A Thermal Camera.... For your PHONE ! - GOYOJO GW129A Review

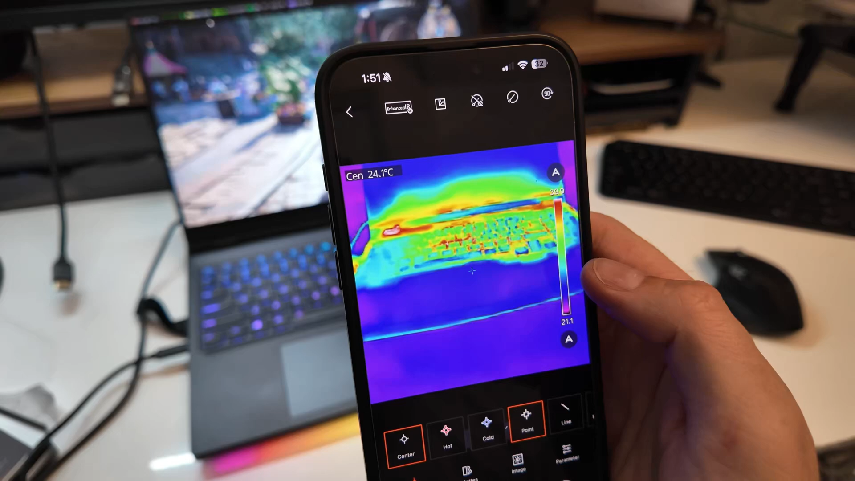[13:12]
On screen: spot 24.1°C
And I'll show you what the eventual results would kind of look like.
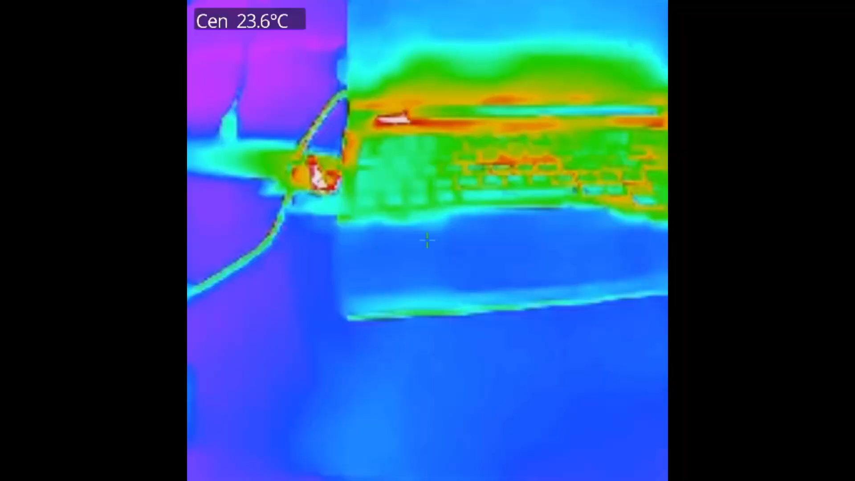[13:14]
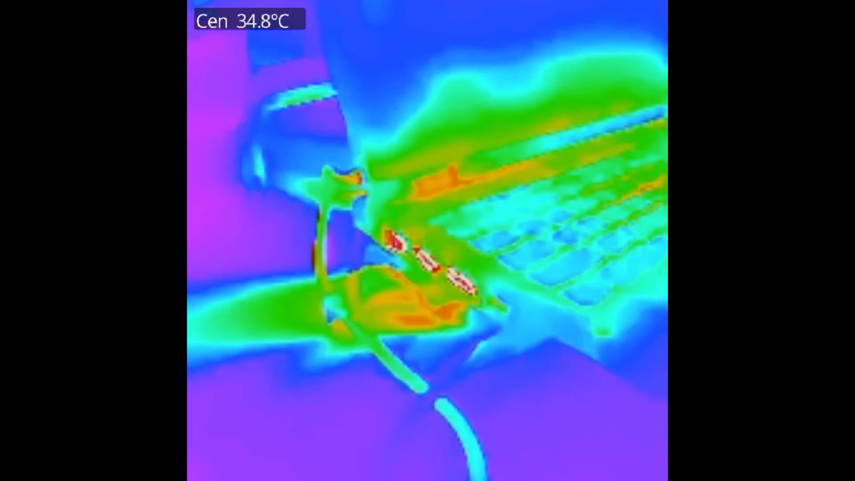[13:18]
On screen: spot 34.8°C
Okay, so here's a look at the laptop with that kind of red to blue palette.
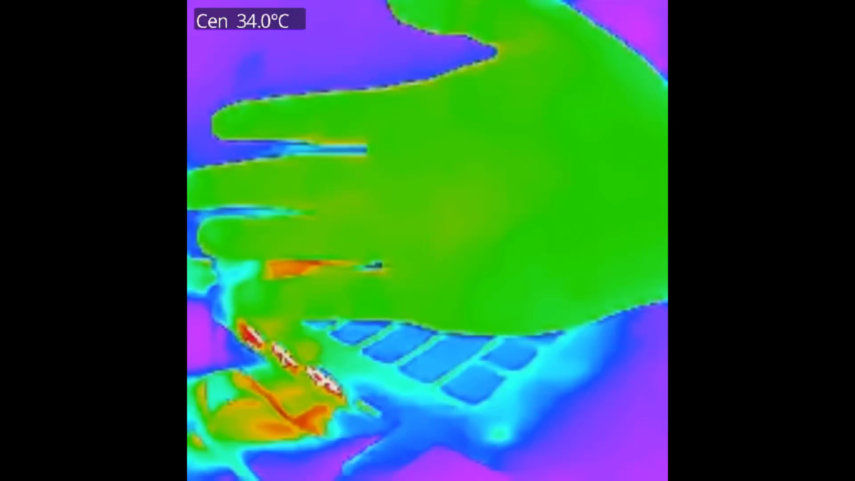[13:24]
On screen: spot 34.0°C
It's very obvious to see where the super hot spots are here with the red. The green can be a little confusing because it's kind of you'd associate with cool.
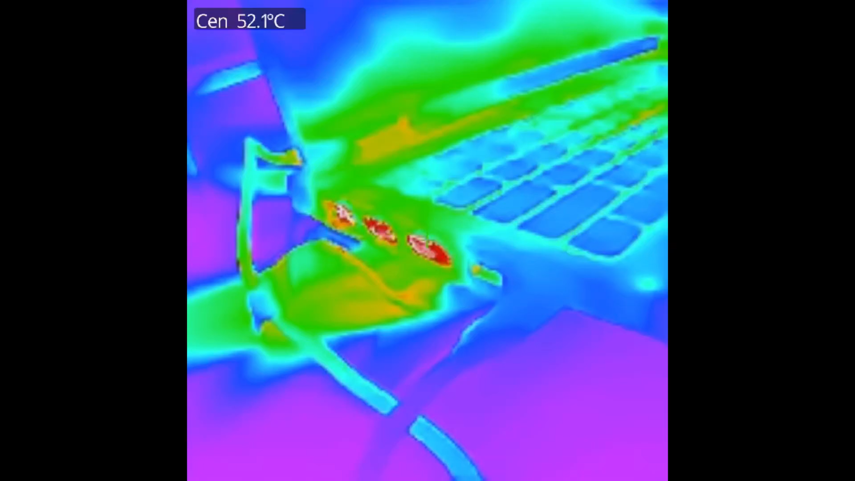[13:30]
On screen: spot 52.1°C
But red is very obvious. So you can very easily identify like true hot spots here. You can see some of the other temperatures coming out.
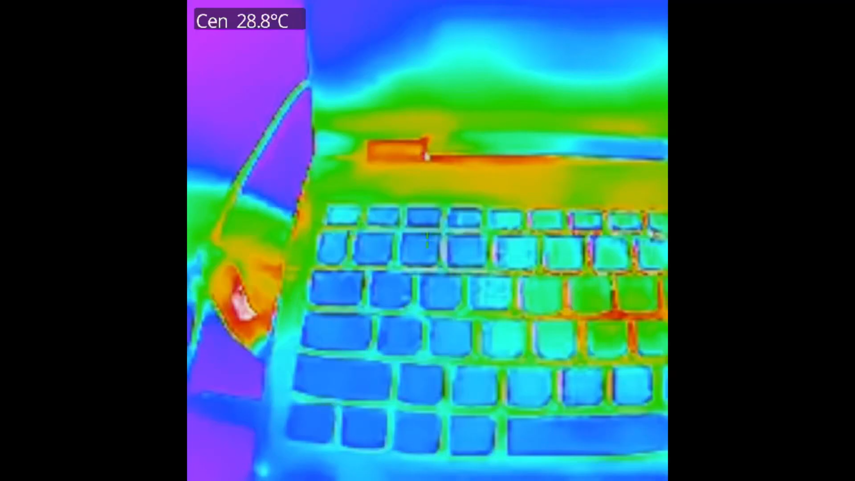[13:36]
So what I did is I flipped it over to just a black and white, just a monochrome scale here. And you can see it's much more easier to see kind of variation.
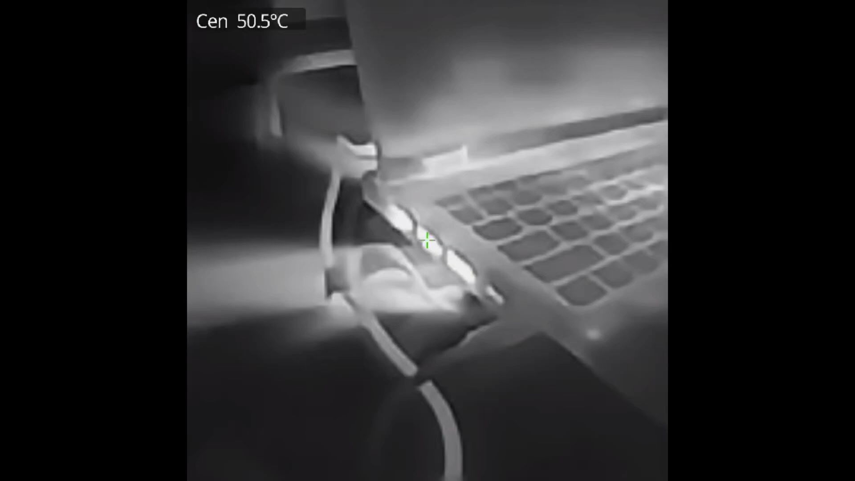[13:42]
On screen: spot 50.5°C
You can see the temperature coming out of the side vent here. Obviously, it's warming up the actual desk here. You can see the hot spots on the actual vent itself, of course, as well. And as we move across the keyboard here, of course, you can see the temperatures. It gives me even tells me where it is, you know, 30 up to 37 at a little hot spot there.
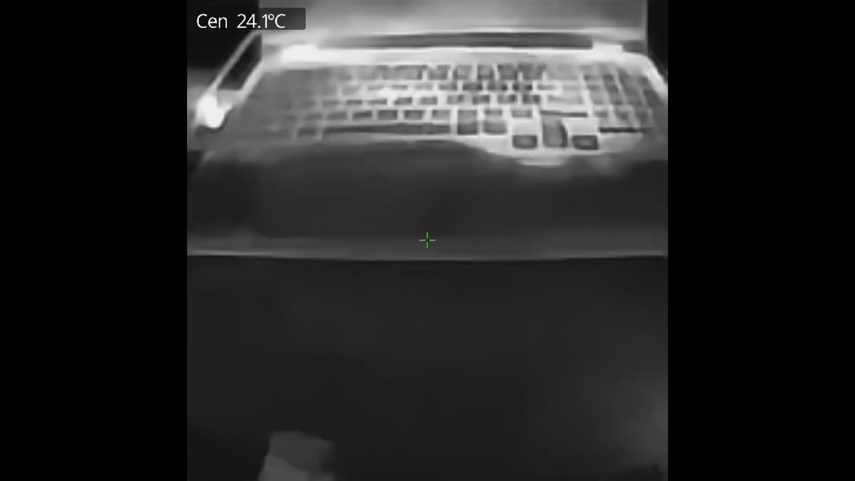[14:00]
Come down to the keyboard deck here and you can see, oh, it's 24 degrees. So if I was doing a video, you know, I'd say, you know, this is 30-ish ground. My hand's not too bad. The screen up here is not getting too much heat, no exhaust into the screen. So that would be a good thing for me. I'd say, you know, you're not getting a lot of exhaust onto the screen, which is good. Then I typically would look at the sides. Make sure that there's air coming out, which is what you want.
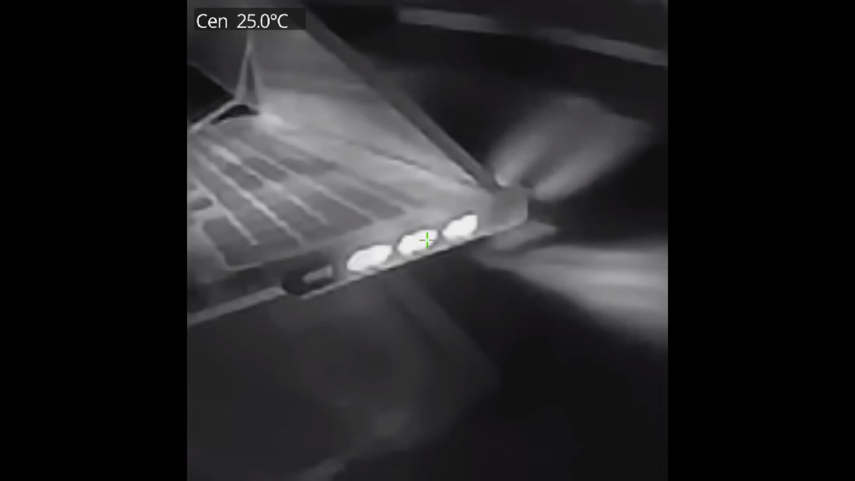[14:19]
You want the hot air to come out of these vents here to show that it's really exhausting out quite a bit. That's important.
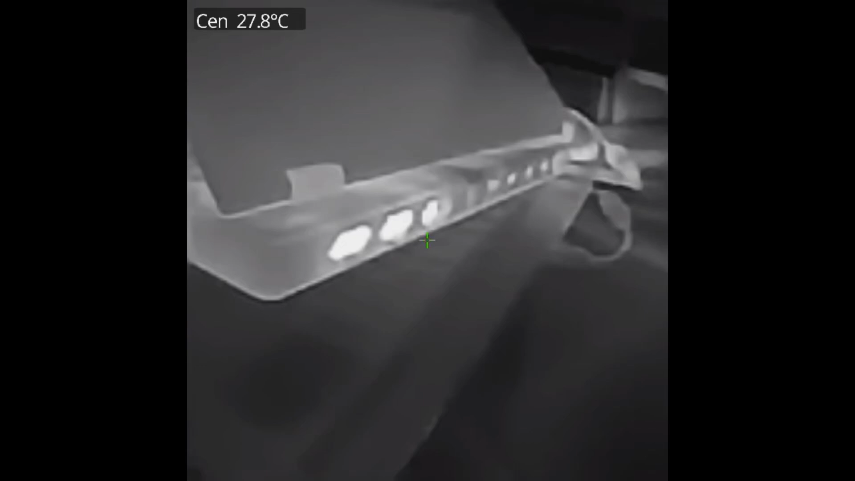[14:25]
On screen: spot 27.8°C
So these vents should theoretically be relatively hot. Often I'll check the power cable as well.
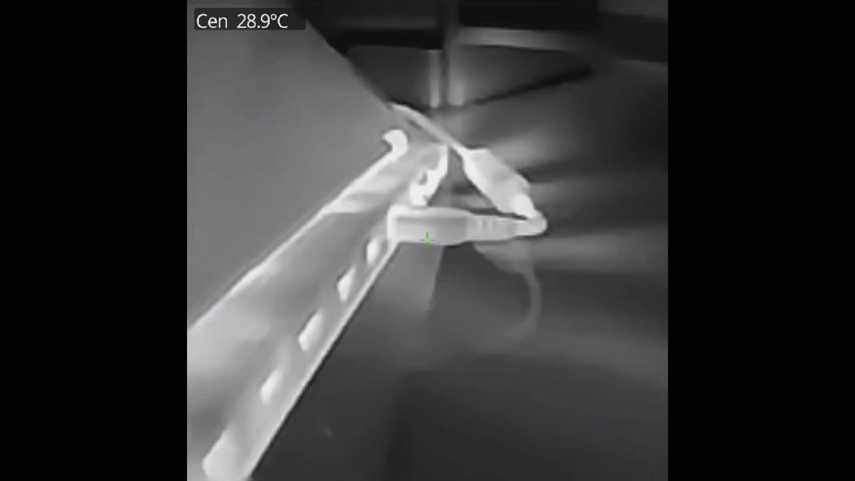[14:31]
On screen: spot 28.9°C
Just make sure that it's not getting too hot that might cause damage. Any type of defects you could possibly detect here, you know, if this thing's up to 80, 90 degrees.
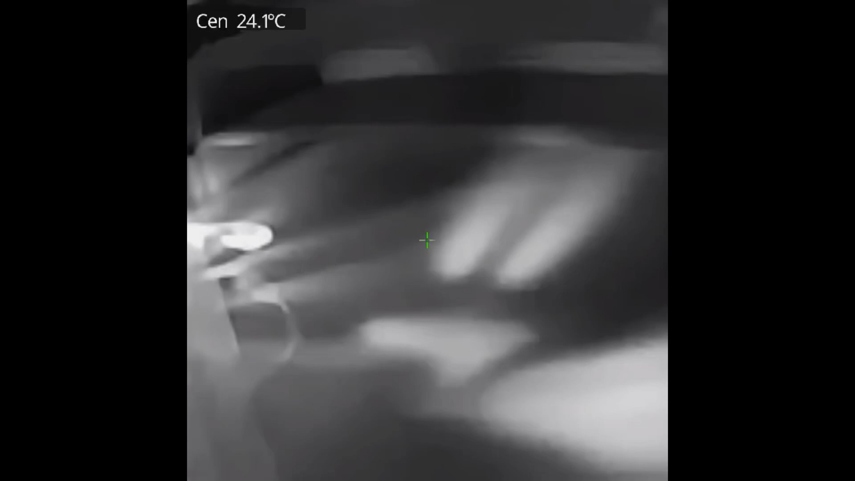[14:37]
And then the bottom is critical for me, you know, looking for areas where your lap would sit on your legs, for example.
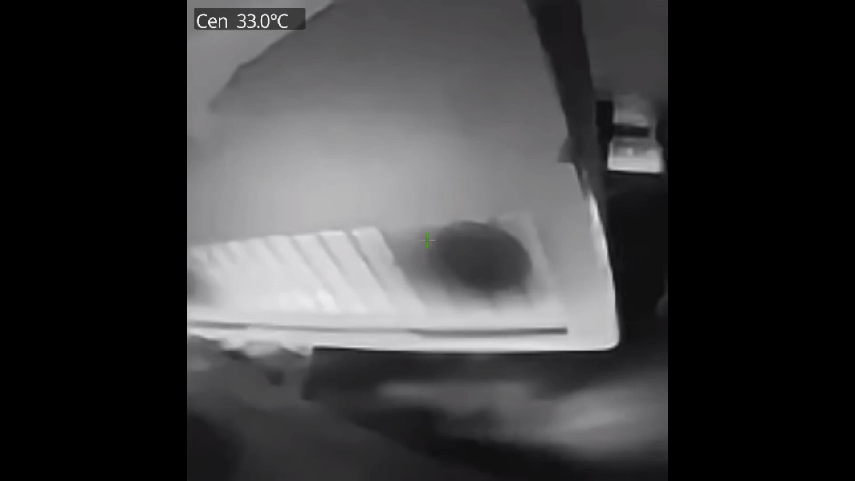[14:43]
On screen: spot 33.0°C
You can actually see the fans are just look for super hot spots there. And then I'm going to just do a little walk around here.
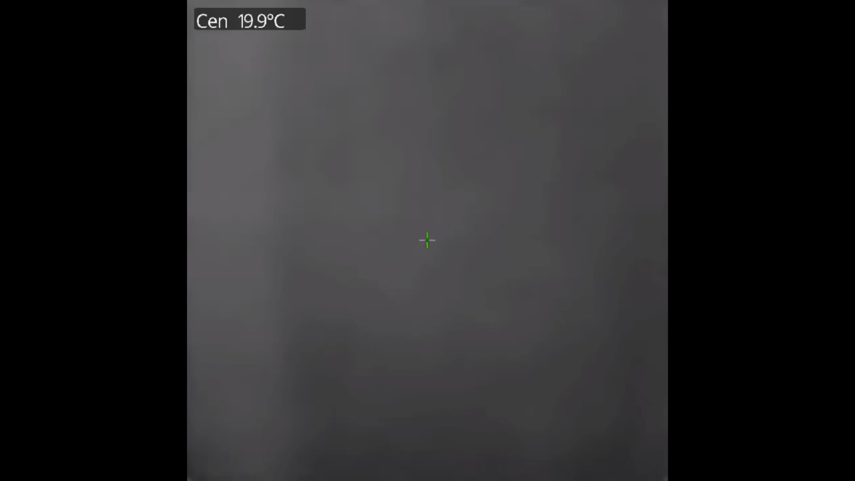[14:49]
So I'm walking around having a look into my bathroom here. This is cool. I'm going to use the grayscale one for this.
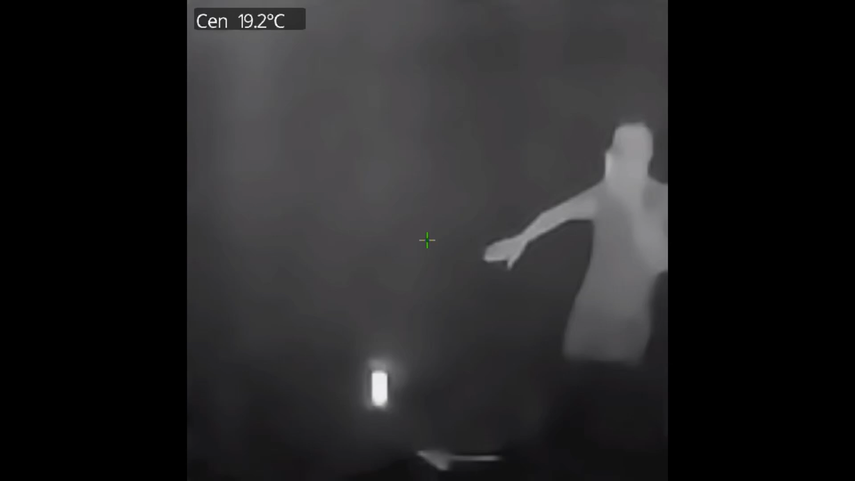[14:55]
This is really cool. Turn on the light because I can't freaking see anything. You can't tell the lights on or not. I'm actually looking up here now at the lights.
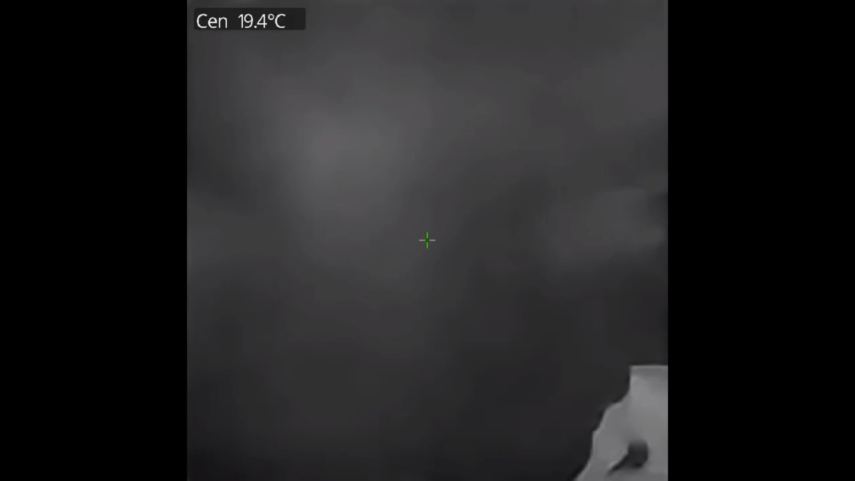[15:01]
On screen: spot 19.4°C
They take a moment to heat up. So right now that you can't really see them, they're actually kind of cold spots at the top.
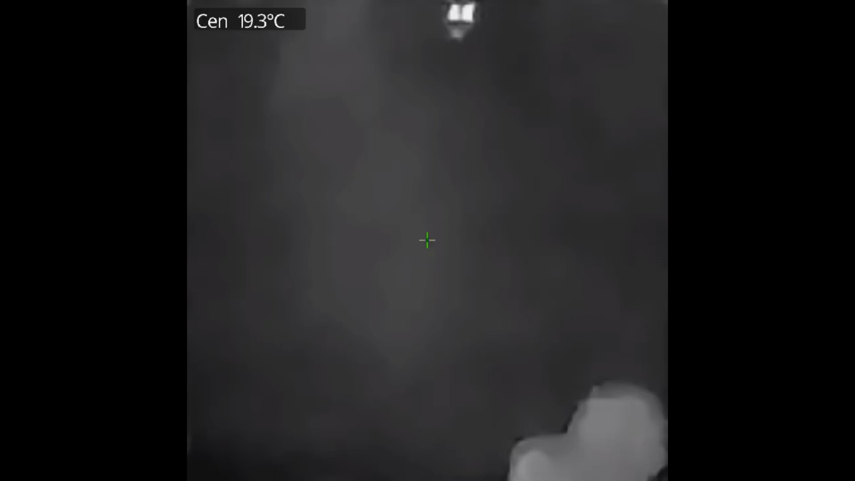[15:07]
On screen: spot 19.3°C
You're kind of a little bit dark. And if I look under, you can actually see the bulb there. It's getting a little bit warmer, starting to heat up. So it's definitely working.